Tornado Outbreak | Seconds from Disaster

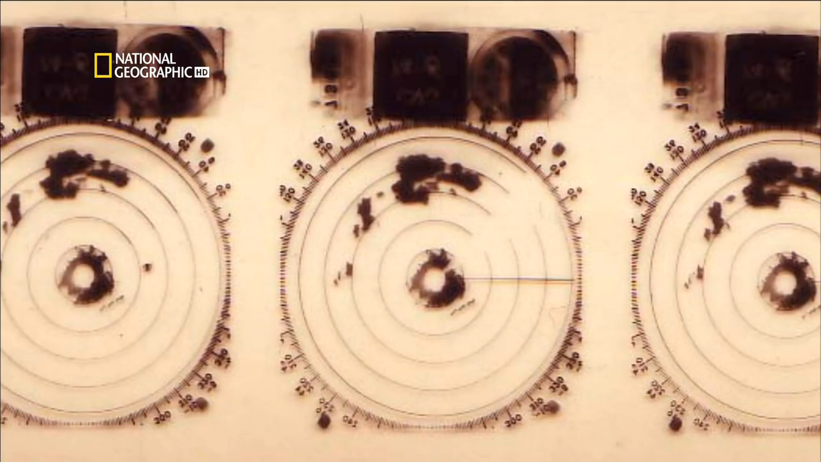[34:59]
As Forbes searches these images for clues, his attention is drawn to cloud patterns called hook echoes.
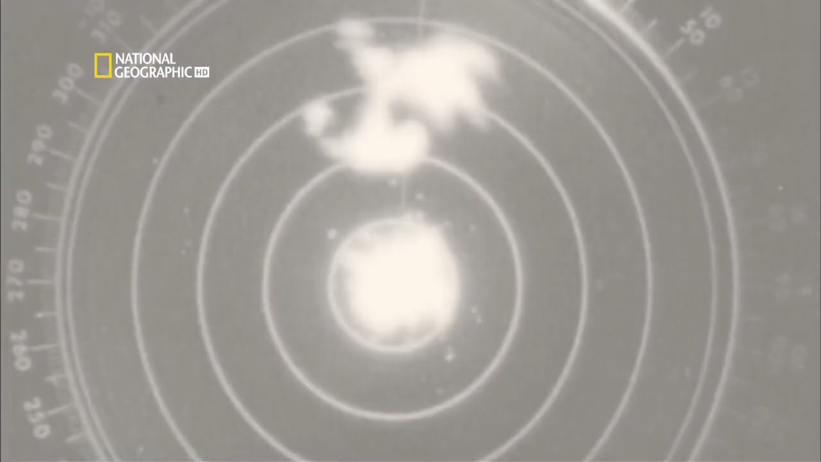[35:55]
Sure enough, Forbes sees a connection.
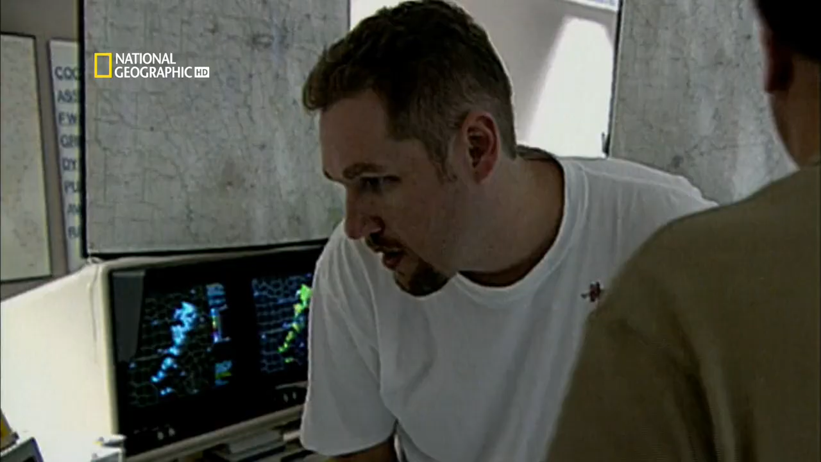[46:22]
His ability to predict the weather today is greatly enhanced by modern technology.
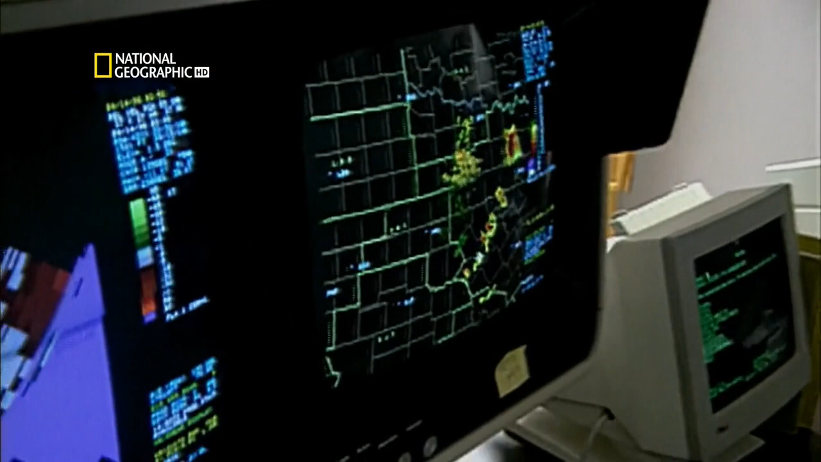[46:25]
High-quality satellite images can show developing weather in real time.